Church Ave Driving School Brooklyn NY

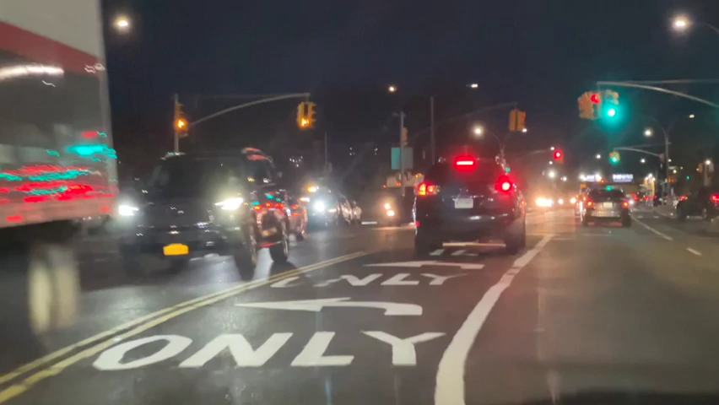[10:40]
That will be one. Okay? This is a heavy intersection left turn here. Let's do this turn together. All right? We have a yellow signal light. Meaning what?